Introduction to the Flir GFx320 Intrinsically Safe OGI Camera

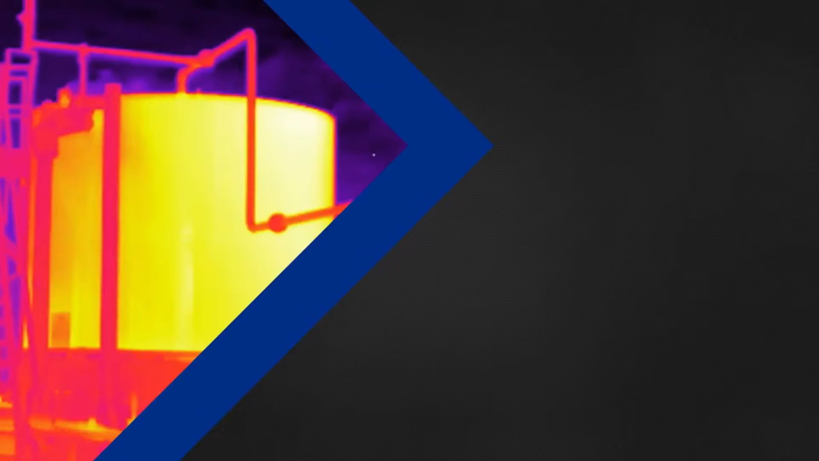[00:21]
The GFX 320's proven innovative technology gives you the power to see a wide variety of hydrocarbon gas and VOC leaks as they happen,